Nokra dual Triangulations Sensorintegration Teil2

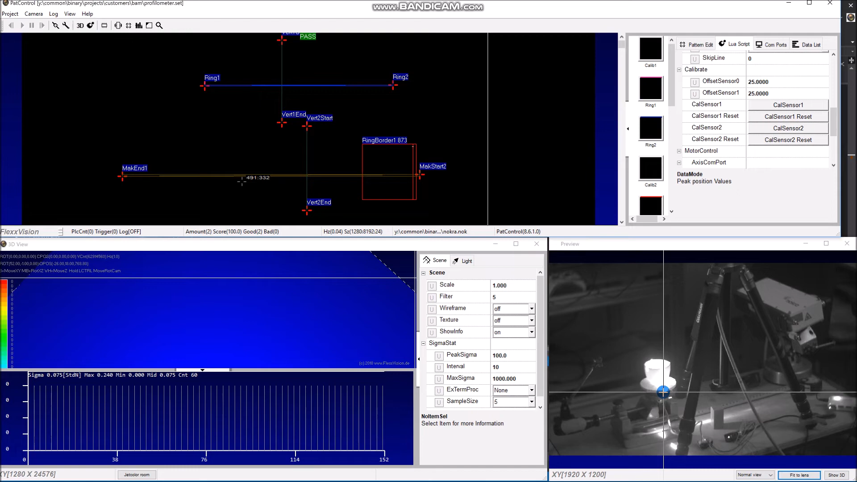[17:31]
Die Zeit warten wir jetzt mal hier ab. Dreht sich also einmal rum, löst seine 4096 Inkremente aus. Die Software akquiriert hier im Hintergrund. Das sieht man jetzt nicht. Und gleich hat er das komplett. Jetzt mache ich hier oben nochmal aus. Das muss jetzt nicht weiterlaufen.
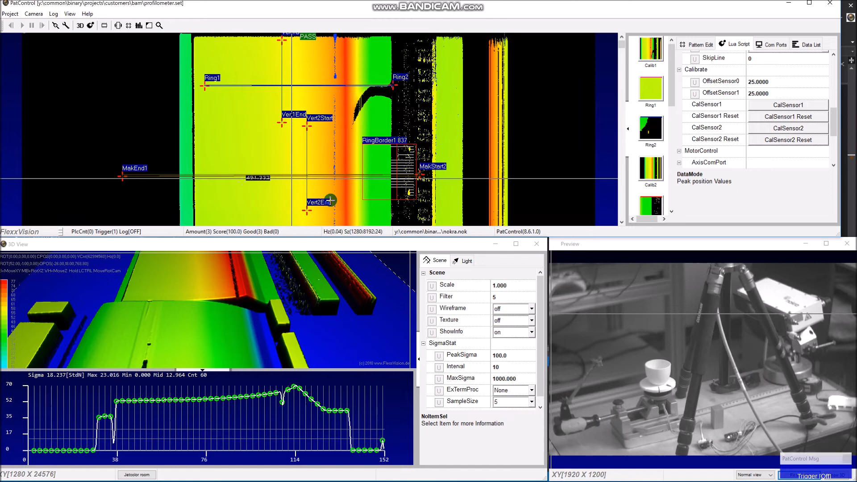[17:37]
Ich kann auch den Motor hier mal anhalten.
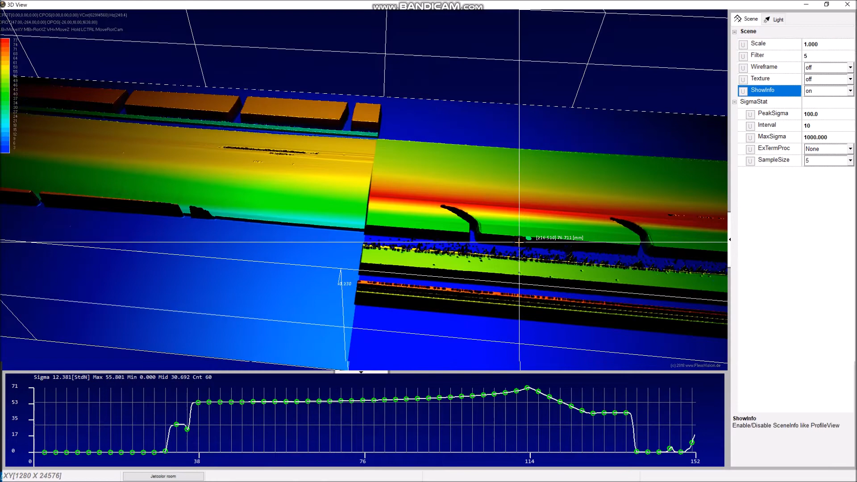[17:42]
So, man sieht also jetzt hier die komplette Szenerie.
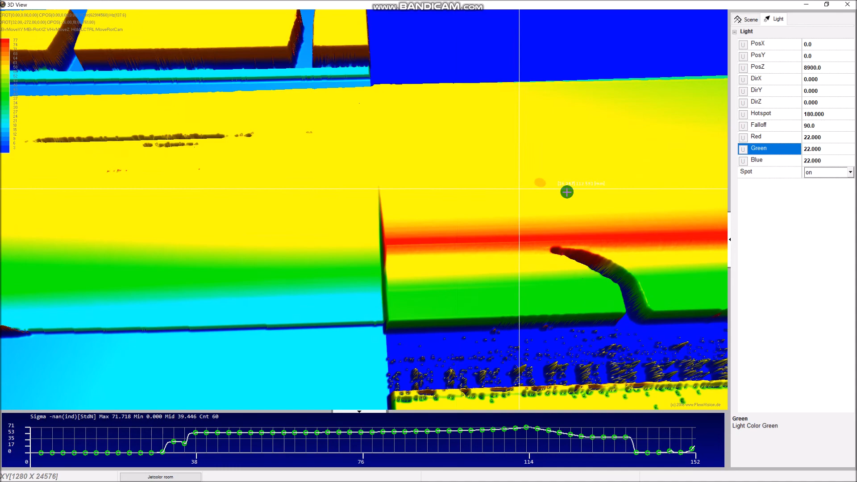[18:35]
Und kann hier also jedes Detail betrachten